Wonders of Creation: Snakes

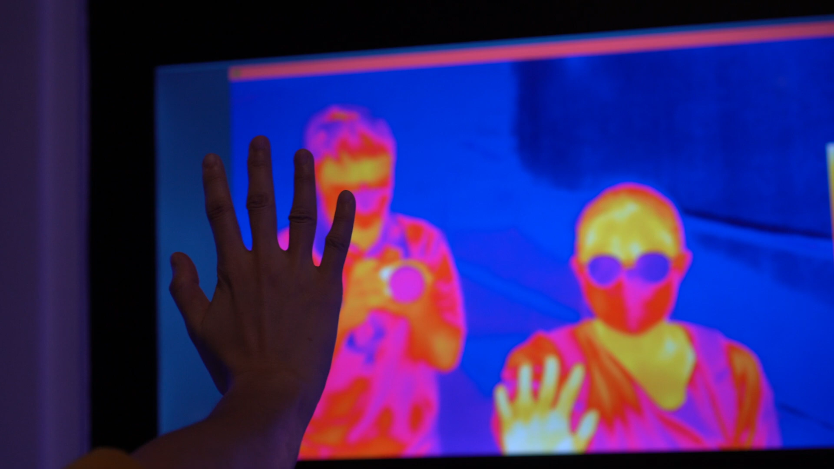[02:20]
Have you ever seen a night vision camera with specially designed sensors that are built to detect heat?
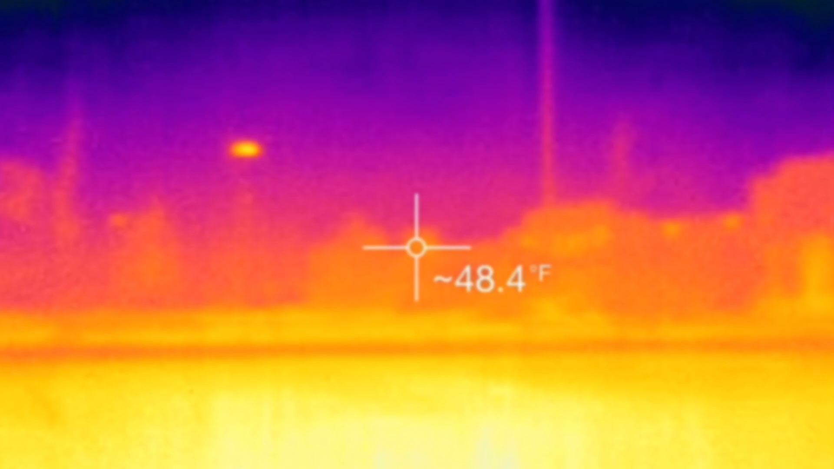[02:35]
On screen: spot 48.4°F
with infrared equipment is the heat of various objects,